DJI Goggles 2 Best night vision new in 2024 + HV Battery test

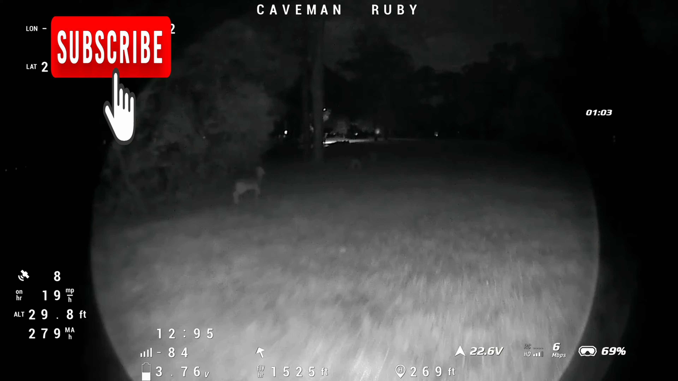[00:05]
Hello guys, my name is Nilo, and today I'm going to be talking about the Runcam Night Eagle HD.
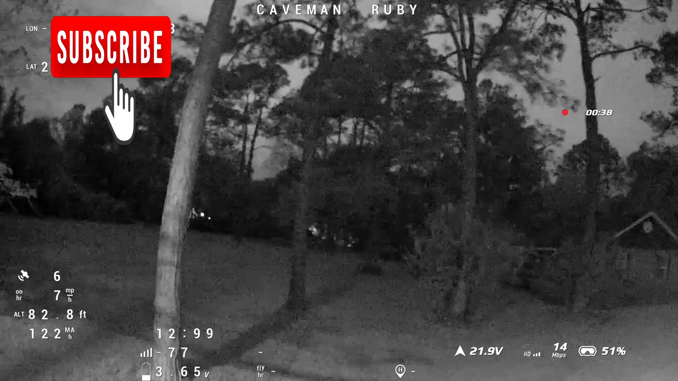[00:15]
It's a black and white camera, features night vision. It records at 720p, 60 frames per second.
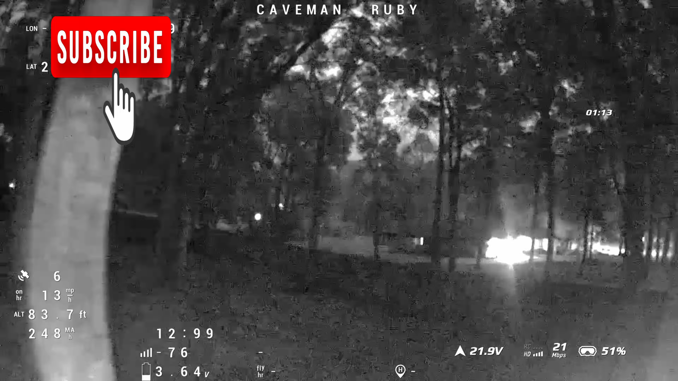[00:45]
makes it a lot more visible, as we can see here in this video that's playing. Test number two is going to be with no LED, just relying entirely on the night vision from the runcam. And test number three is going to be with infrared light that I've attached to the drone.
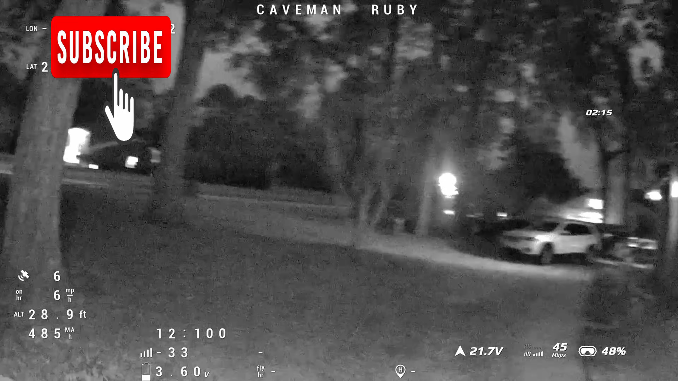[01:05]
And at the end of the video, we're also going to be doing a battery comparison test between a couple batteries.
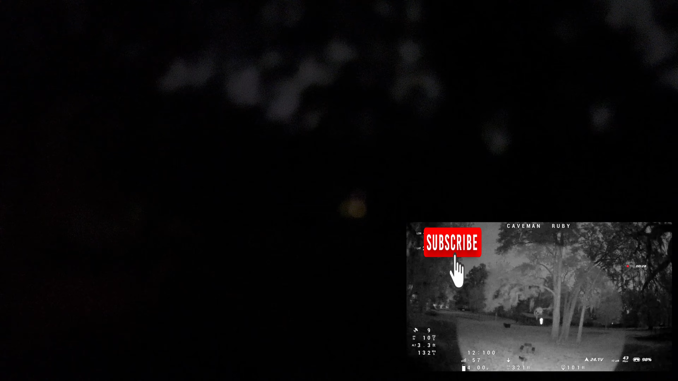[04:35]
We are flying in total darkness,
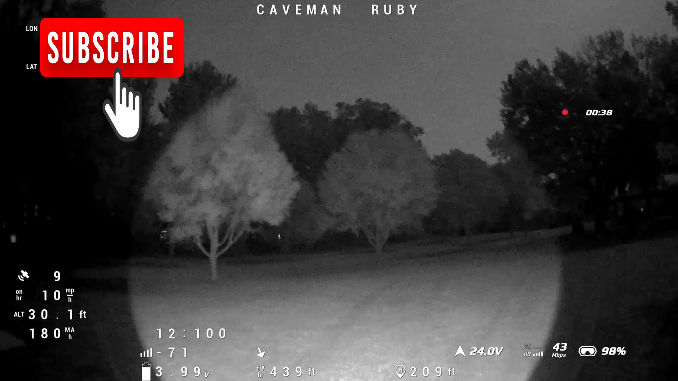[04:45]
and this is my vision. Zero light, just the infrared light that's attached to the ground.
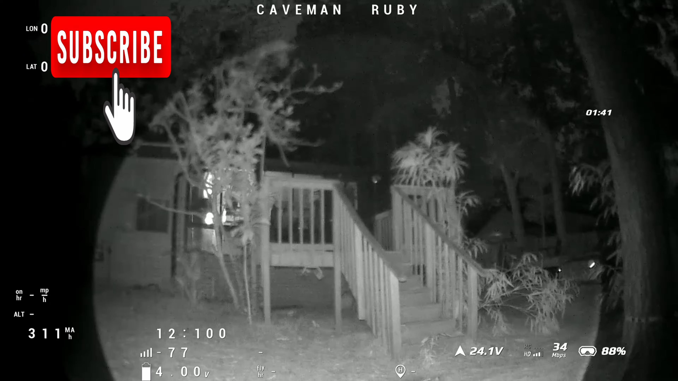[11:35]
I'm gonna bring it back over here so you can record the drone while it's in flight, okay? Alright. Yo.
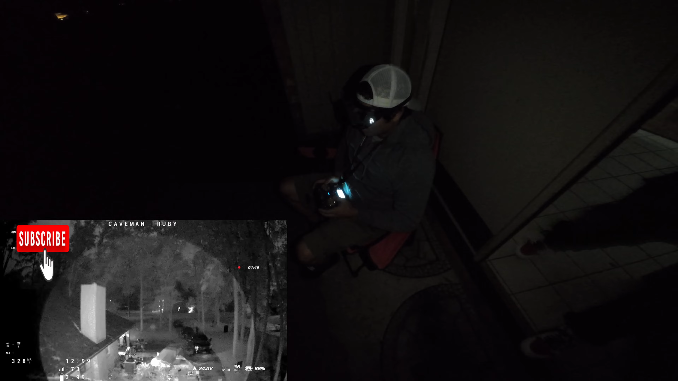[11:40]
Yeah, alright. You have a little Manny with you?
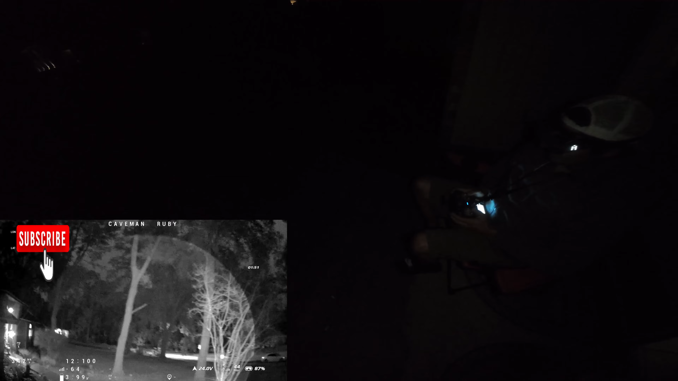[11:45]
Yo. And there it is. Yo, turn your flashlight off, Mike. Yeah.
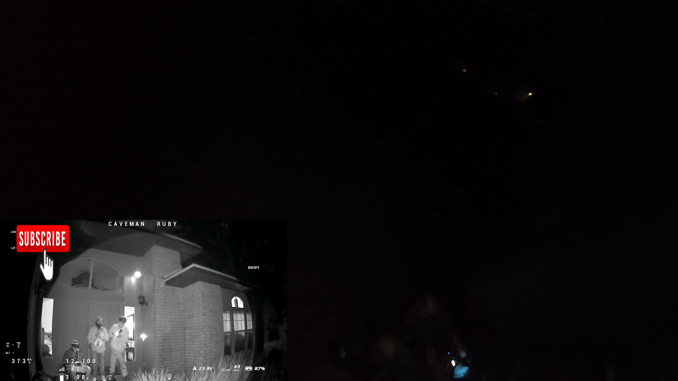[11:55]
It's pretty dark right now, right? Yeah. Is this the little light for the drone? Yeah. Dude, it's unbelievable, bro. You guys can't see the flashlight, right? No. It just looks like a little red dot, right? Yeah. Can you like see the top one?
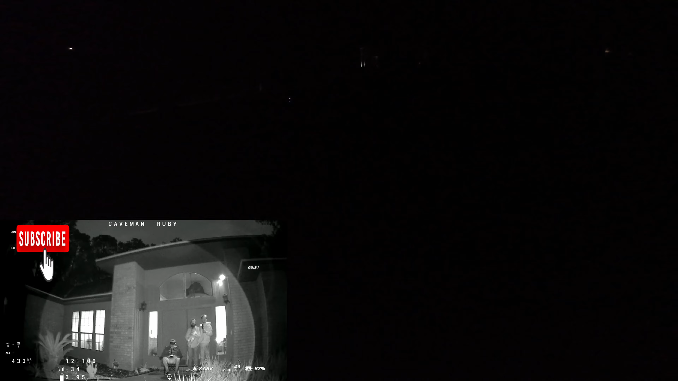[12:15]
Yeah, I can see the little red dot, yeah. Okay. Yeah, I can see the red dot, yeah.
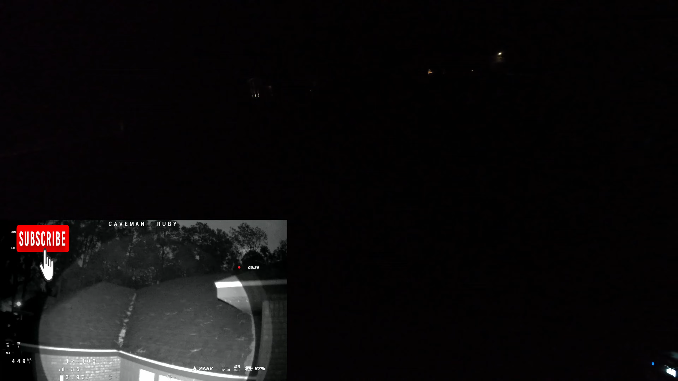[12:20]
Dude, through the night vision, that's a bright-ass flashlight. Is it raining again? Or is this the moisture of the air? I think it's moisture in the air because I don't feel it. Yeah.
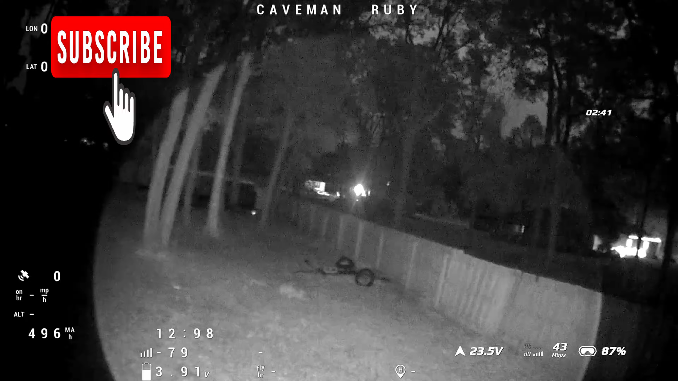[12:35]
Alrighty, guys, so we're gonna fast forward through this little section and we're gonna try to figure out what the flight time is on this 1100 milliamp hour battery. Alrighty, guys, so we got around 5.5 minutes. A flight time off of this 1100 with the infrared light, which is not bad at all.